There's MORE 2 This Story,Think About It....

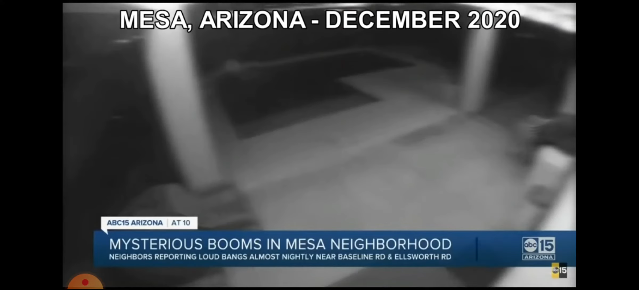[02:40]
at 10 a mystery in mesa at least one neighborhood worried the loud bangs they've been hearing for weeks maybe more than just fireworks and celebration somewhere between 7